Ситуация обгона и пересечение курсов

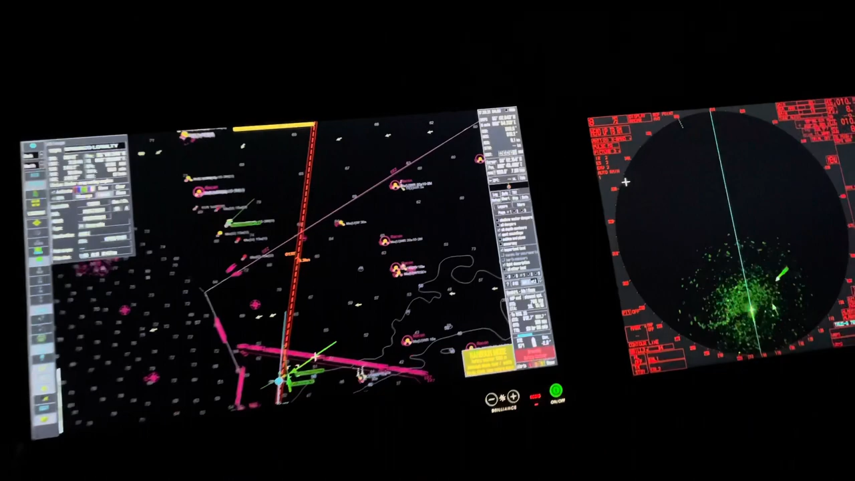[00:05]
так ну это уже у нас следующий день и опять ситуация освождения
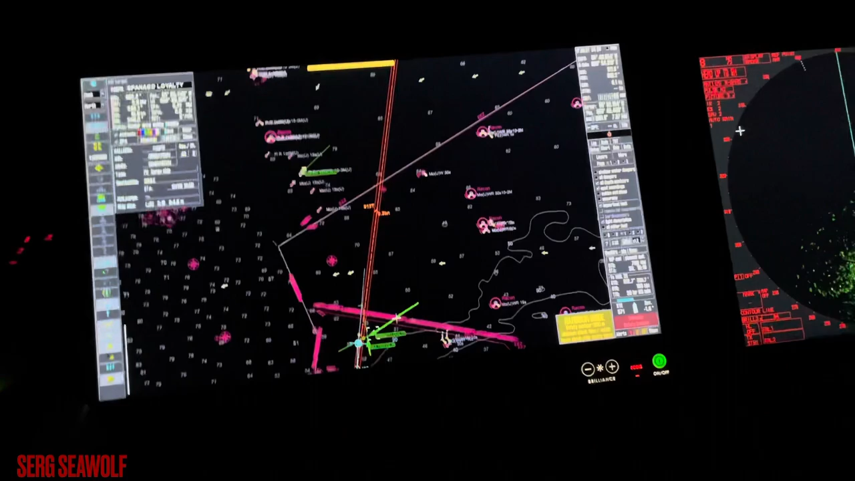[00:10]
на траверсе у нас судно занятая боксировкой и расходимся в милю 40 также шло на пересечении курса справа грузовое судно 90 метров в данном случае так как я шел на обгон мне было небезопасно уступать этому судну справа
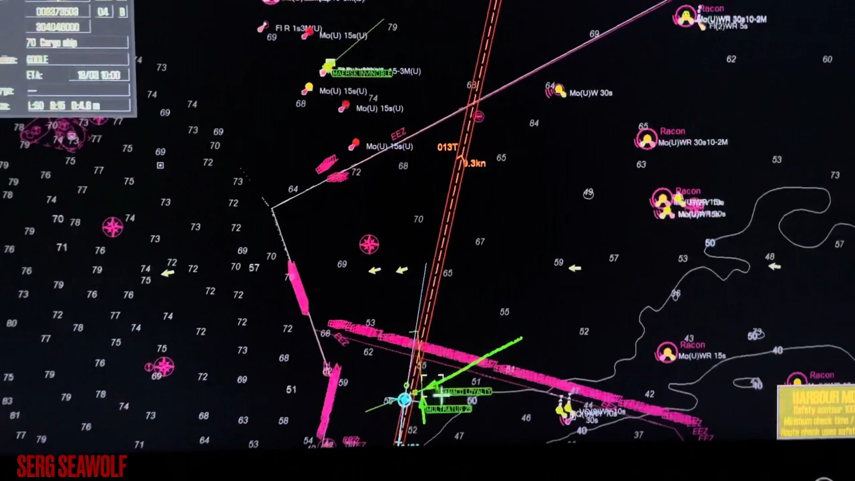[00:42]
маневрируя направо был вариант конечно сбавлять ход терять время опять же да тем самым пропуская и это судно и это держа держать на безопасном расстоянии от себя
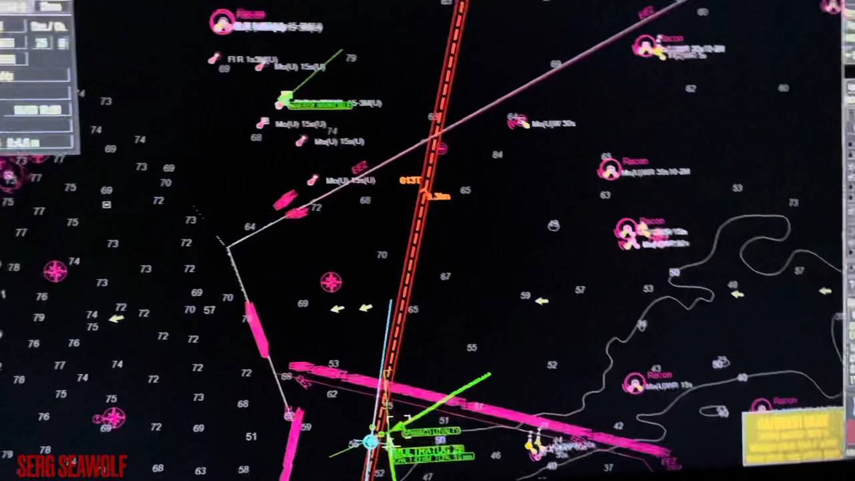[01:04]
но есть другой вариант мы видим на миле
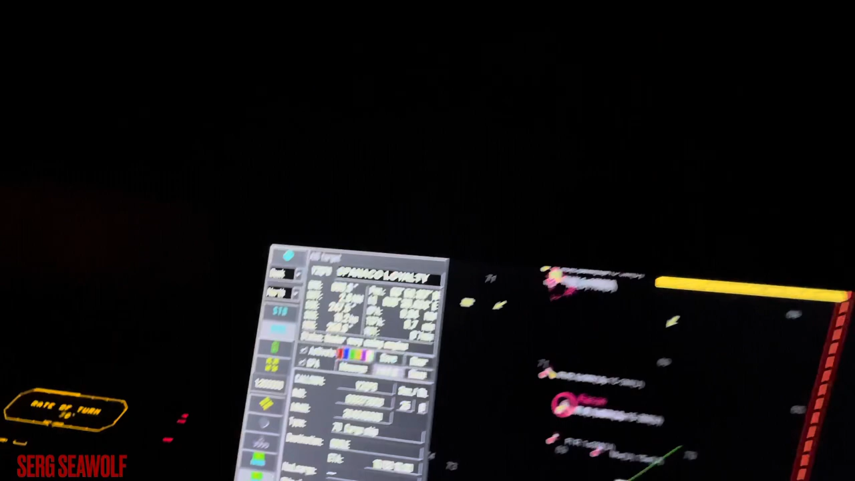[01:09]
я прохожу по носу заканчиваю обгон спокойно
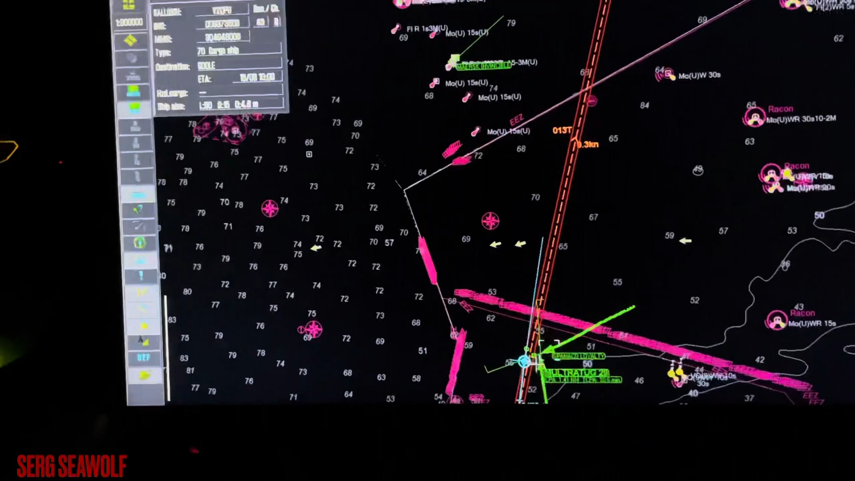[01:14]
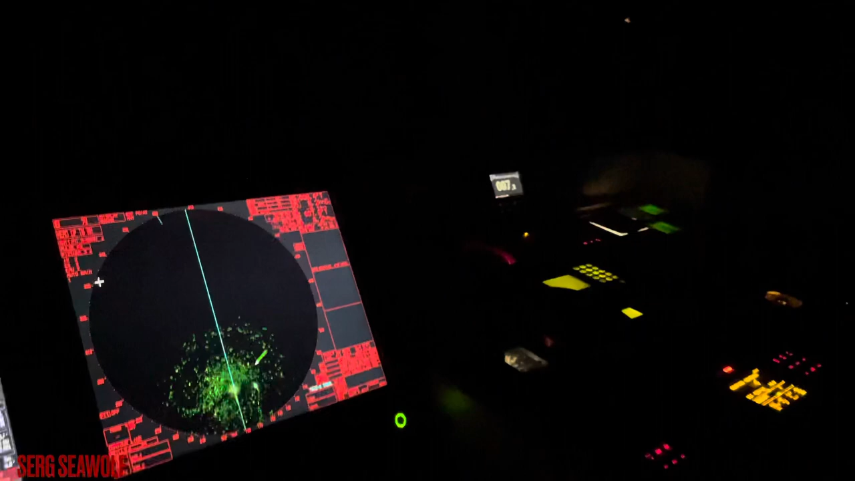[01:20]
и это пересекает уже по корме у меня звали на осматривается
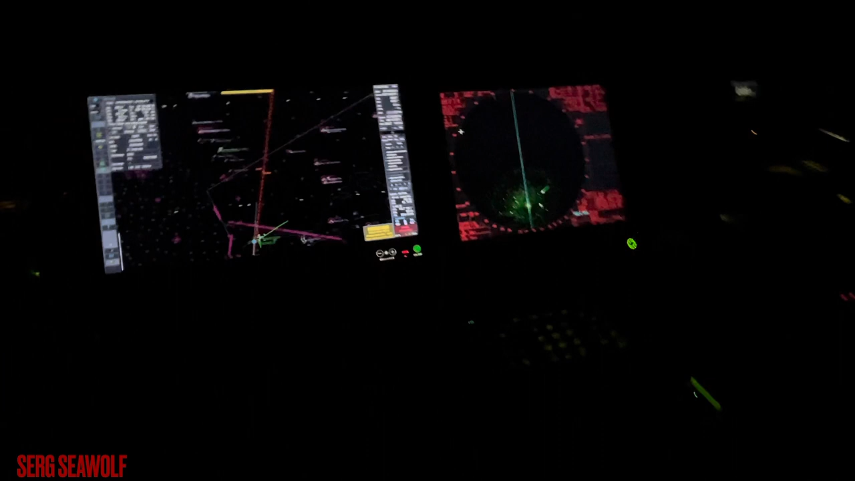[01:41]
вот такое простое расхождение на радаре мы видим в трумоушен вектор буксира меньше соответственно у него скорость меньше у нас длиннее значит мы идем быстрее
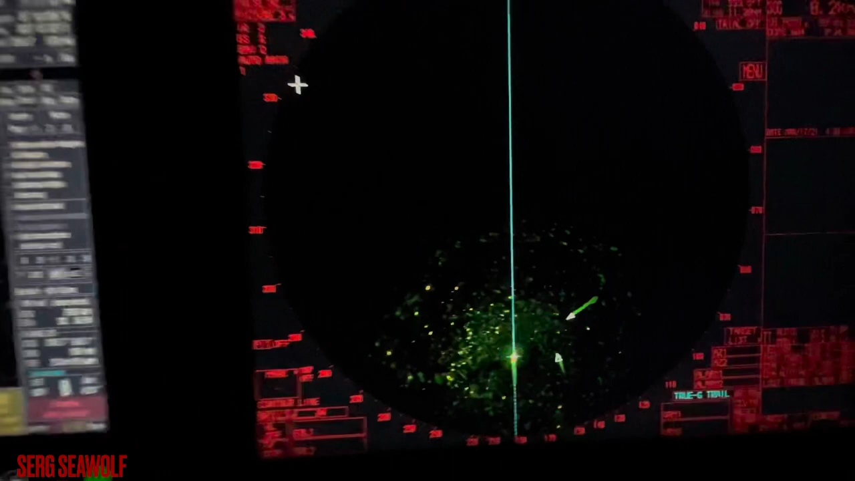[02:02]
грузовое судно 10 узлов идет у него вектор самый длинный но здесь до тру мы не видим как же у нас пересекает
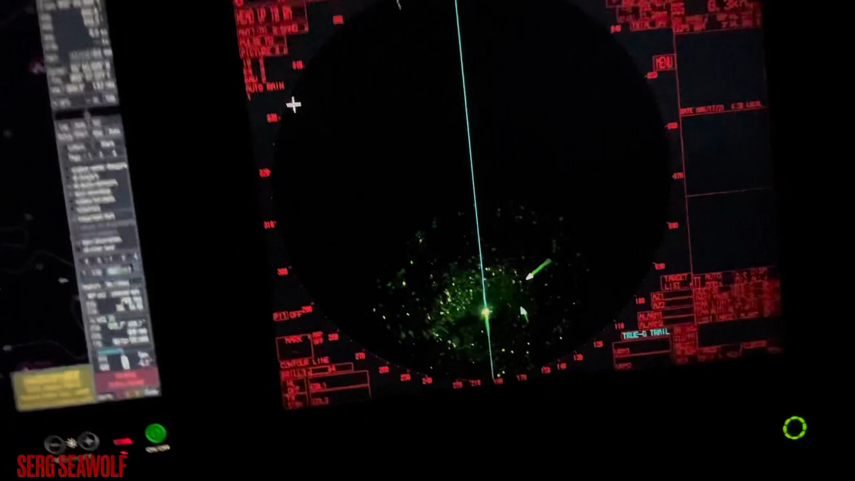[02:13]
зиму линия у него истинного движения
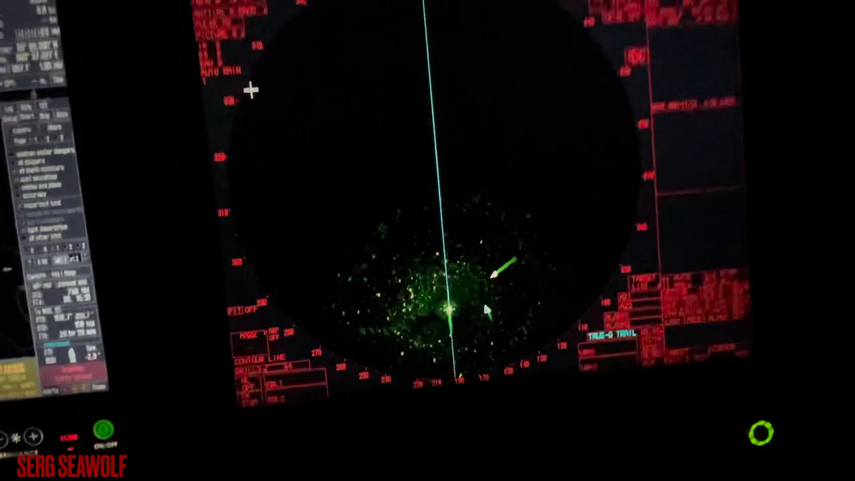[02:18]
идет прямо в цель у нас мы сейчас не можем сказать как у нас проходит
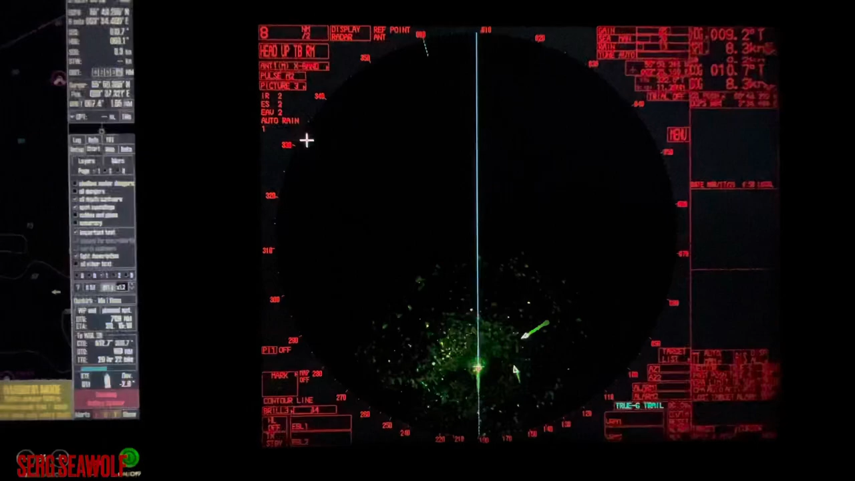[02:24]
по радару не захватив цель вот только если я поменяю я уже делал это но вектор на релэйтив
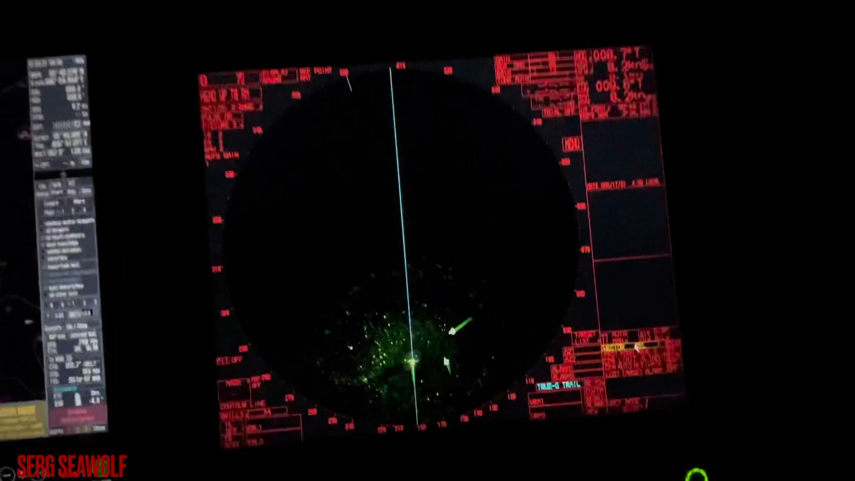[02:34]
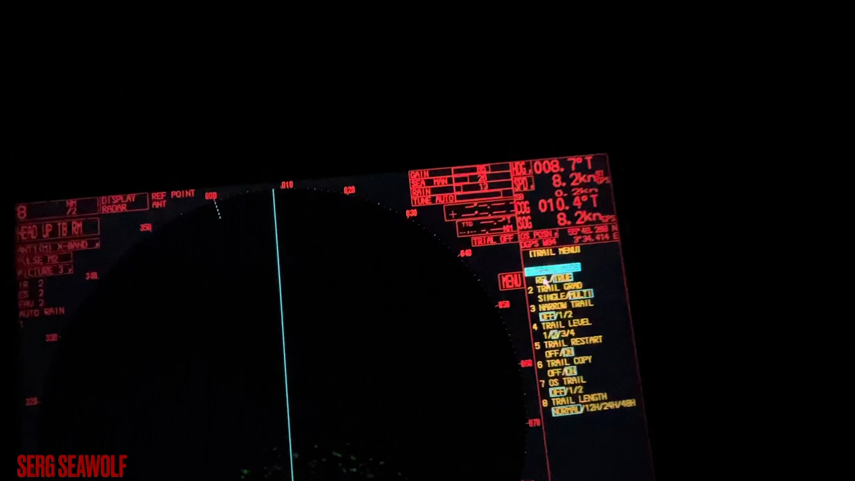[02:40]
этот поменяем тоже на релэйтив и вот сейчас мы
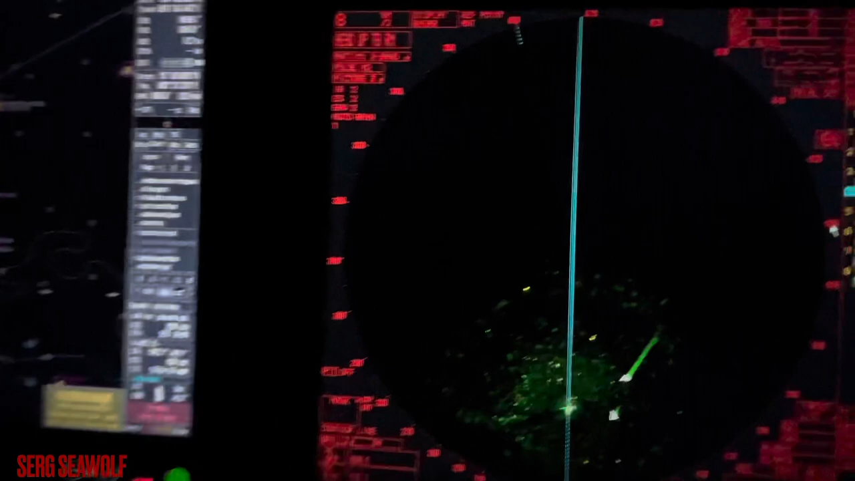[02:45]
четко видим как у нас судно проходит и не надо забрать пеленки дистанцию захватывать
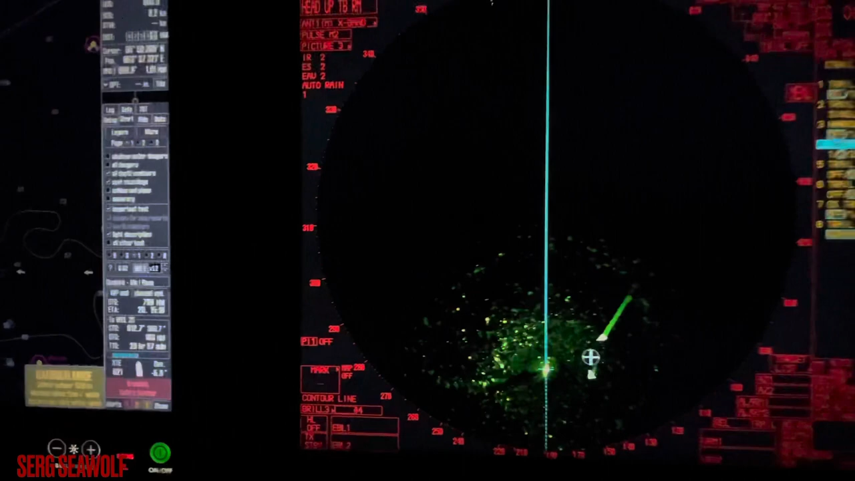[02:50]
цель все и так прекрасно видит видно как у нас по корме суда у нас будут проходить все ребят на этом урок заканчивается спасибо за внимание еще если я не смотрю так из киже убратные www.comarc